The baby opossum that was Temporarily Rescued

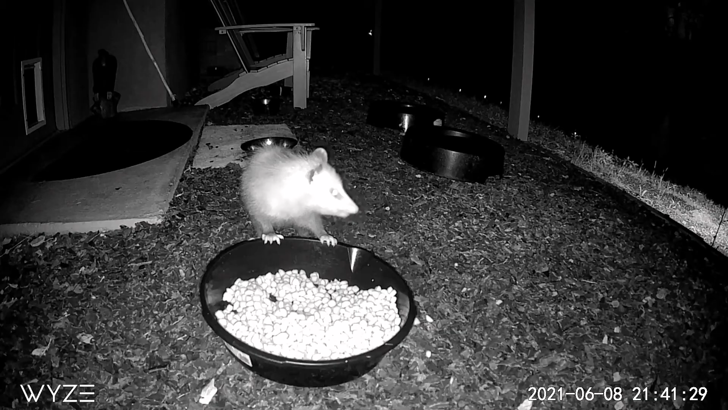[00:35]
This is her grown up, I believe, and I call her beauty. When I first turned her loose, she circled my feet and wouldn't go anywhere.
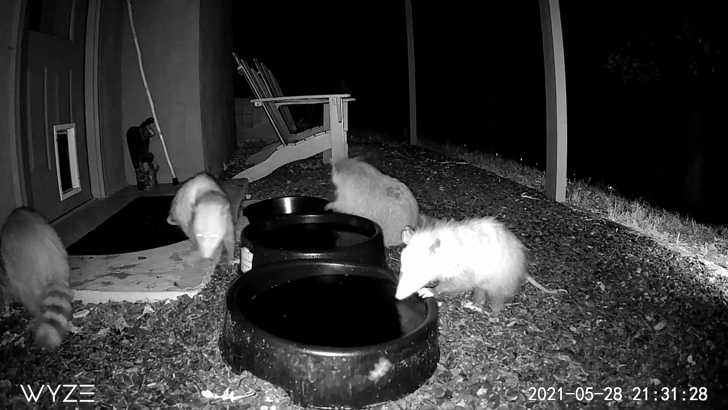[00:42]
So I brought her back in for one more night of food. She slept with her little hand clutched around a chicken wing.